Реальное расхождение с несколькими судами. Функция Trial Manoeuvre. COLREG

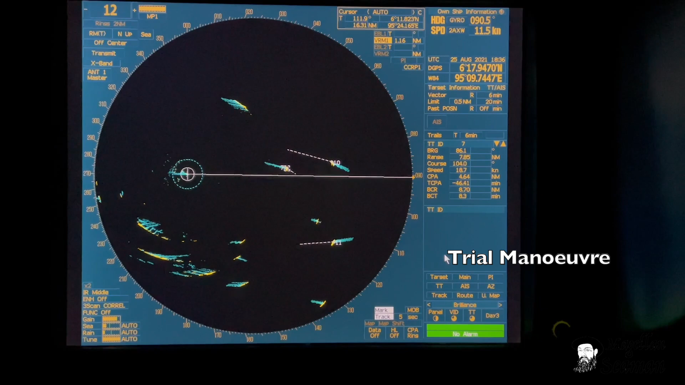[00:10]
Ребят, всем привет! Хочу показать сейчас функцию триал маневр, то есть воспроизведение маневра. Эту функцию вы должны знать,
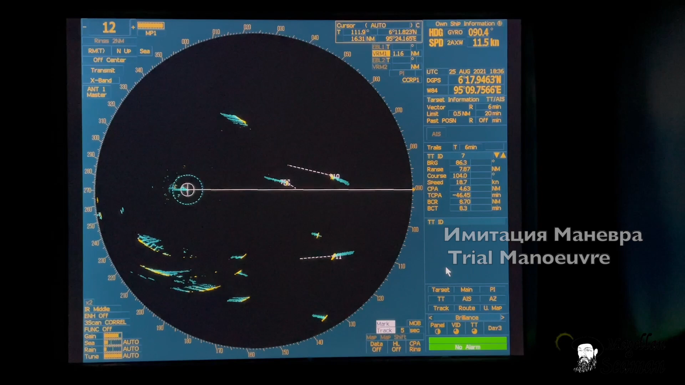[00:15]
согласно STCW, и как она реализована сейчас на GRC.
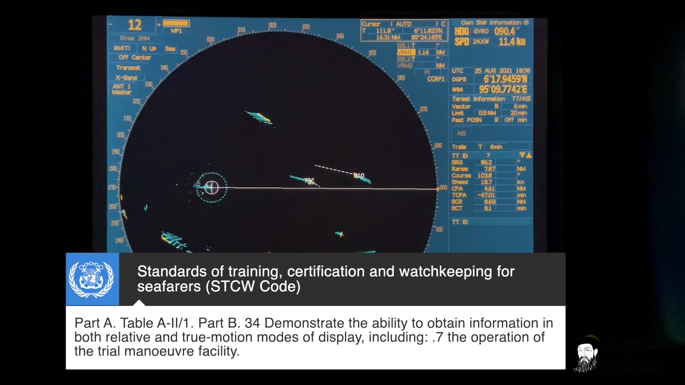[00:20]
Значит, необходимо зайти в TT, это переводится как Target Track, здесь у нас есть различные настройки, и вот третьим пунктом как раз выделен триал маневр. Это очень удобная штука, я после этого покажу живой пример, как она помогла нам разойтись с двумя пароходами, ну в довольно-таки непростой ситуации.
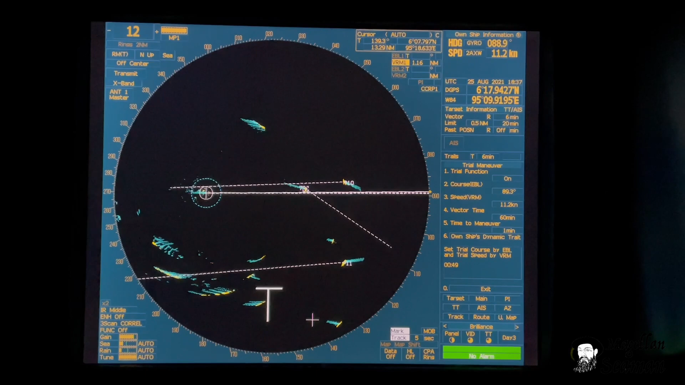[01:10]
Нажимаем ON, и как вы видите, на дисплее появляется буковка T. Это означает, что все вектора у нас идут в режиме триал. Дальше. Курс и скорость, которая здесь указана вот в этих двух ячейках, она попадает уже с актуальных, то есть та скорость, которая у нас была по лагу, и тот хейтинг, который у нас был по гирокомпасу. Они попадают в эти ячейки. Вектор TIME – это длина вектора целей, включая наш вектор. Дальше.
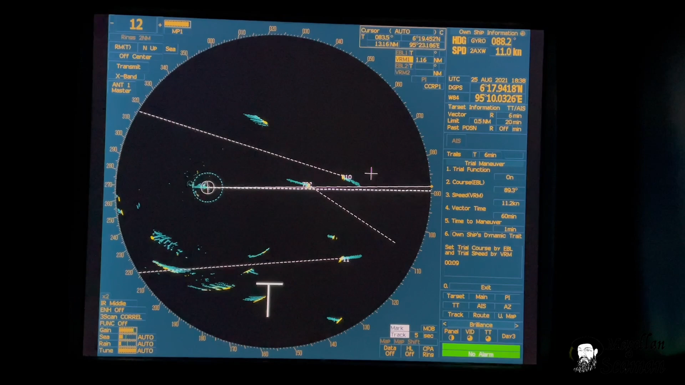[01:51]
TIME TO MANEWR – это наша задержка. То есть, допустим, вот мне сейчас интересует, к примеру, вот десятая цель, вот ее вектор. Что будет, если я буду поворачивать влево? Ну, допустим, мне надо выйти на курс 70. Я здесь назначаю новый курс 70. Нажимаю ENTER. Вот это будет мой новый вектор, и, соответственно, как будет меняться вектор уже этой цели. Через одну минуту.
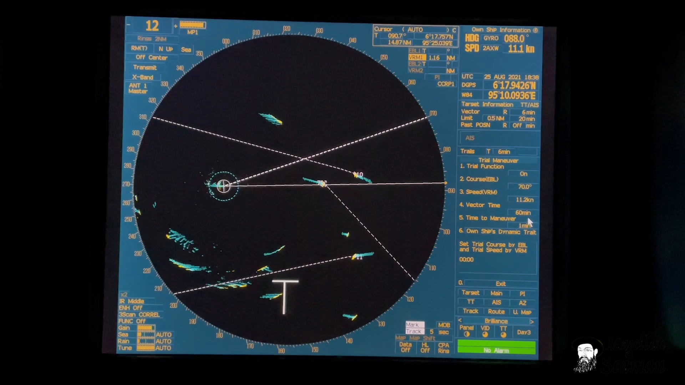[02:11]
Ну, здесь я задам сейчас не 60 минут, а, к примеру, 30 минут.
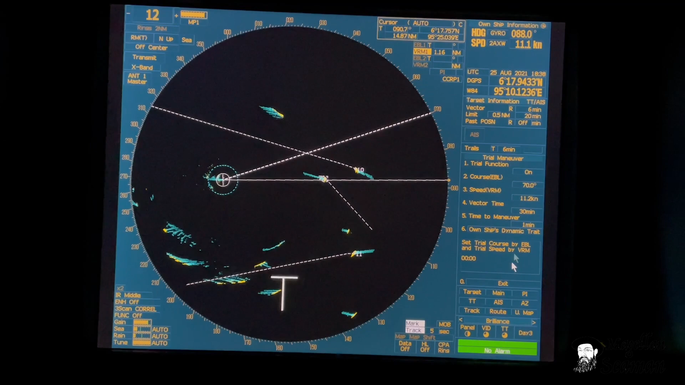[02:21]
Ну, даже можно еще меньше поставить, допустим, 12 минут. Есть. Ну, 12-минутный вектор. Соответственно, через 12 минут цель номер 10 будет уже в этой позиции. Вот. Если я поверну уже на курс, соответственно, где-то, ну, 45.
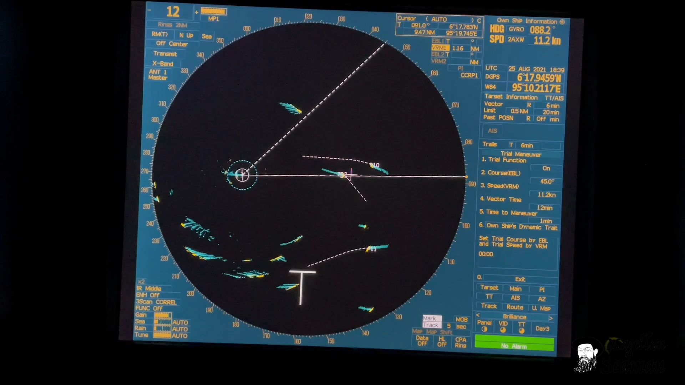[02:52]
И вот здесь вот этот участок, цель проедет, который равен одной минуте, и все остальное уже будет оставшееся время по длине вот этого заданного вектора. Также можно оперировать и скоростью. Ну, допустим, после поворота мы снижаем скорость до 6 узлов.
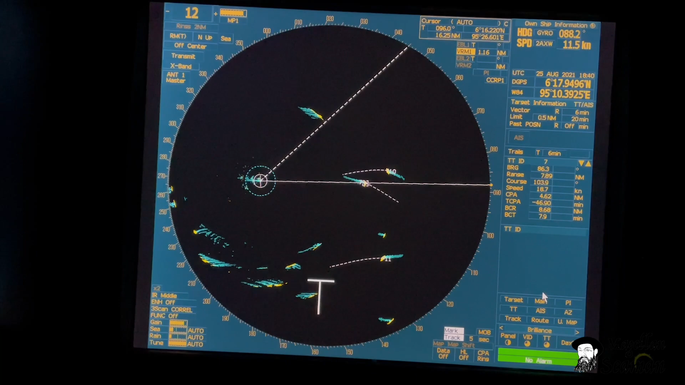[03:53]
И соответствующие показатели уже в зависимости от условий нашего маневренных и его характеристик. Да, и вот сейчас, соответственно, ситуация, при которой мы расходили с двумя пароходами. Да, ребята, вот такая вот у нас непростая ситуация.